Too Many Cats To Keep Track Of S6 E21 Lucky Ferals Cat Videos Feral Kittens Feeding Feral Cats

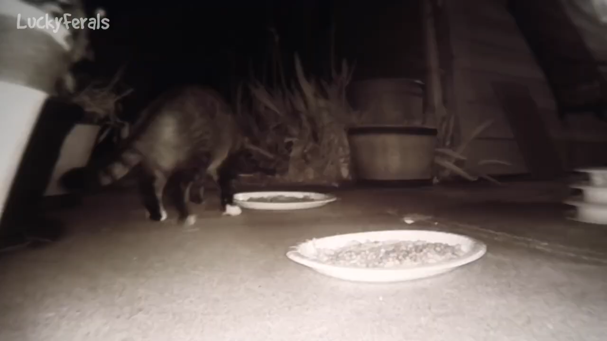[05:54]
So right away, the big cat just showed up, the big tabby. So I think this one was hanging out, um, behind the fence in the back. because that seems to be where it came from. I don't know if it sees something on the other side of the patio or what. It seems to be kind of on alert.
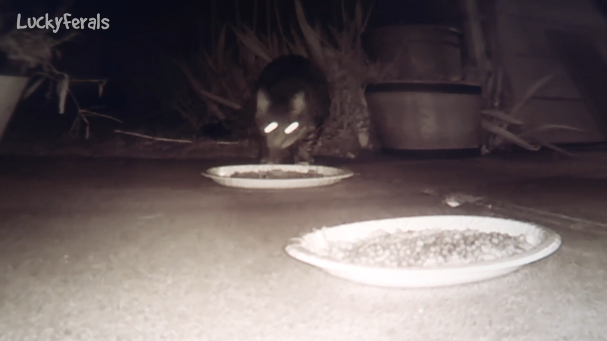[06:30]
Is it going to eat? It's not going to eat. It's a big cat.
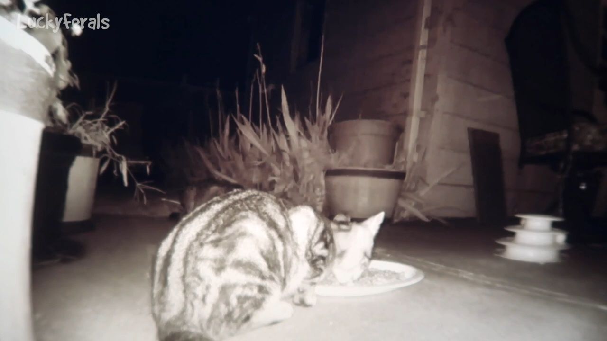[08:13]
And it does look like the cat that's eating on the other platter is the big cat. So it's about 8.17 right now and it looks like another cat or two showed up. It could be another one or two of the kittens. There's definitely four cats eating right now. It looks like the two tortoise showed up.
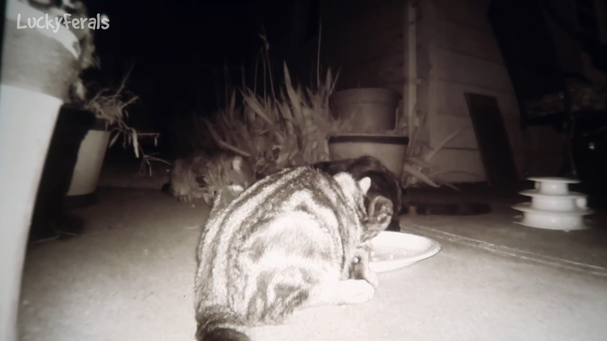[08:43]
And one's eating on the plate in front and one's eating on the plate in back. So the fact, so if, if this is the fat tabby and if the tortoise eating on the same plate as that cat, that would make me think that they are somehow related. Or that they at least know each other.
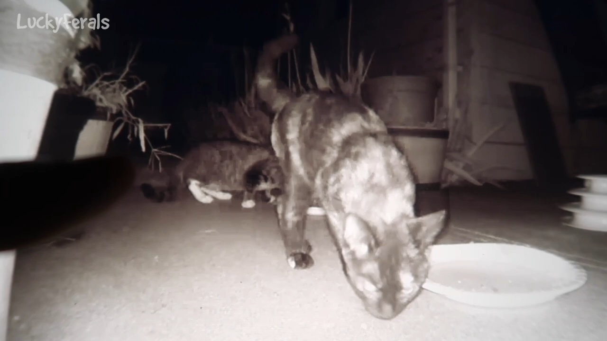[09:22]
the cat with the white boots, the white paws, is now eating off the back platter. And then I saw there's like a cat over here near the table. This platter looks completely empty. So I might give him another few minutes and then go out there with some more food. So that was two cans of food and probably more than a cup of dry food.
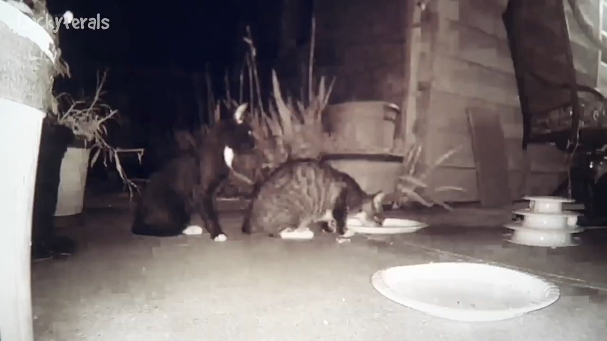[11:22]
Okay, so this is what's going on with the platters. So here's the cat with the white paws at the platter right now with the black cat. So I'm thinking the one that we just saw on the patio is the fat one. Because I think that's the young one eating.
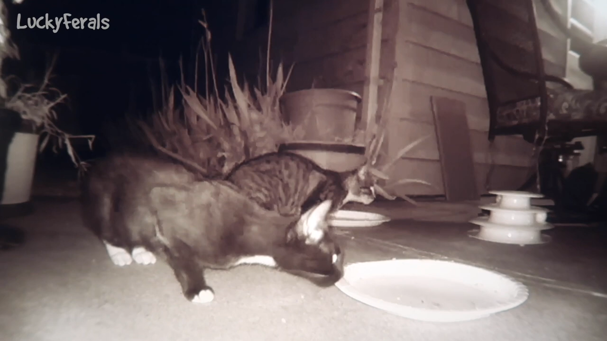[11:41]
Again, it's hard to tell, but yeah, that does look like maybe it is the younger one. And there's the black and white one, poor thing has no food because they ate it all. I don't know if you can see this, but there's some cats under the patio table. There's like two cats under the patio table.
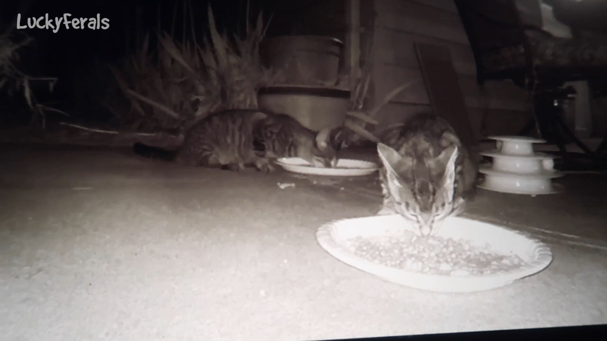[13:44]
I think this is one of the ones with the white paws. It's really confusing. So here I am thinking I'm dealing with six cats. So there's the skinny one, the skinny tabby with the white paws. There's the tiny tabby. There is the two torties, there is the blotchy tabby and then there's the tuxedo. So that's six.
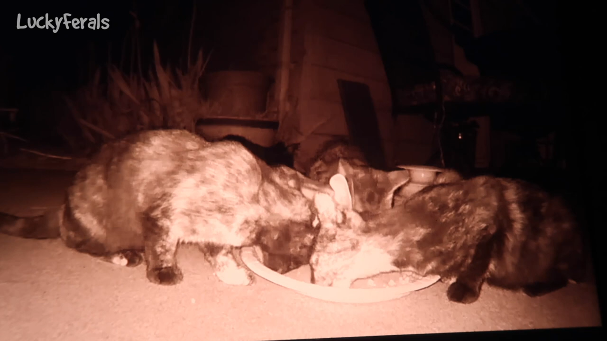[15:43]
Look at this four on a platter and there's the fifth one in the back on the other platter it's what it looks like. It could be that this is the only meal they're eating today. Like I don't know where they were all day I didn't see them in the morning. I don't know where they go. I don't know where they hang out. Usually feral cats will sleep during the day that's when they'll get their rest.
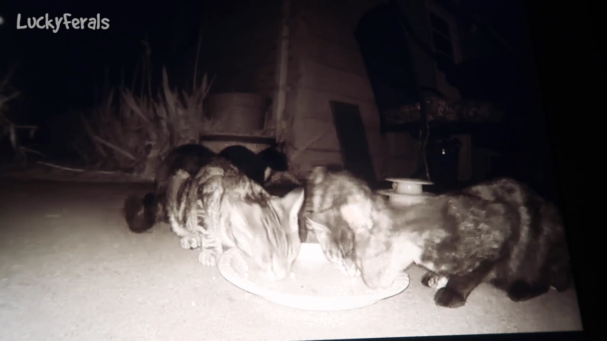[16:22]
So this could be their big meal they could be on a one big meal a day schedule. And that's fine for cats like I've talked to our vet about that and he says like that's the minimum you'd want to feed cats. But for a while when Ditto was inside when he was sick we're dealing with his mouth cancer. For a while he was on one meal a day and he got all of his calories during that one meal and that was fine for him. Look at this there's another one back there. So this is six right now.
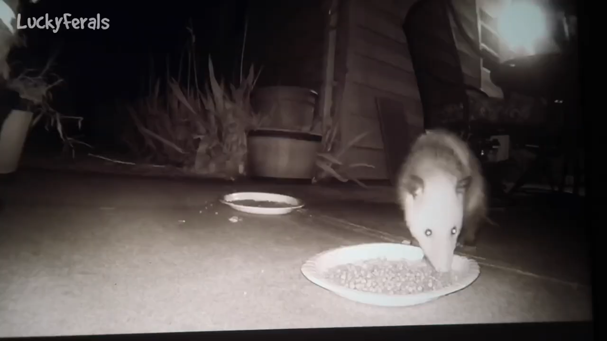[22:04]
So here's what happened with the possum. So here's the possum it was eating off the plate and that light is my flashlight so I was shining my flashlight outside to see what was going on and look at this here's the cat.
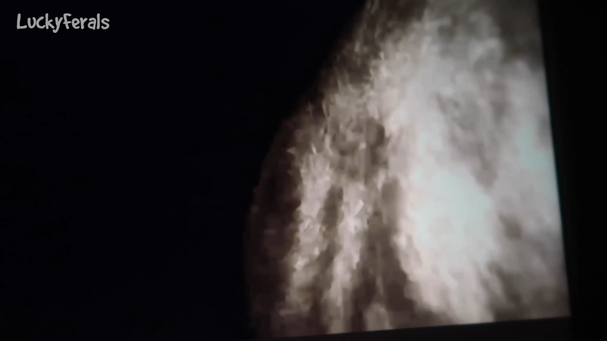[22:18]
One of the cats just goes right up to the plate. And the possum moves away.
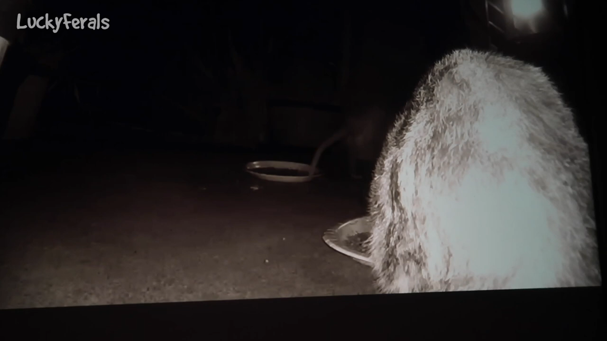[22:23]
The cat was like okay I'm going to eat off this plate. And then the possum just walked off. These cats are fearless when it comes to like the other animals. And then I don't know if you could see it but there's
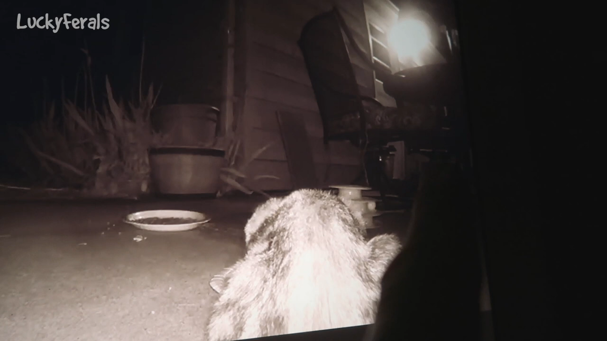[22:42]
like two or three cats under the table over there watching.